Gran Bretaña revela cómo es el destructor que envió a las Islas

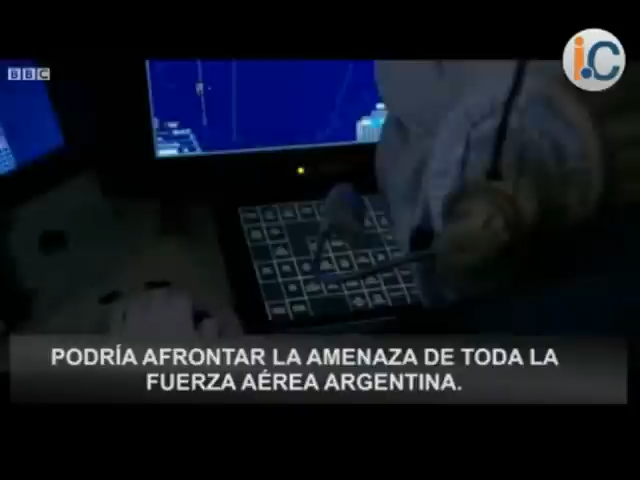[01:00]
From here, they can monitor the airspace up to 250 miles away.